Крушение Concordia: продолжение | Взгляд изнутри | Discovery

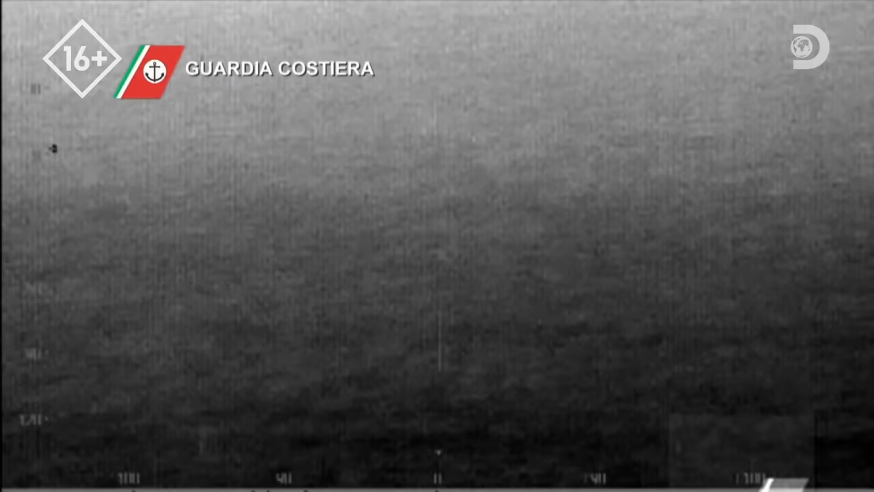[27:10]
Для поисков в темноте пилоты используют инфракрасные камеры Но им так и не удается найти судно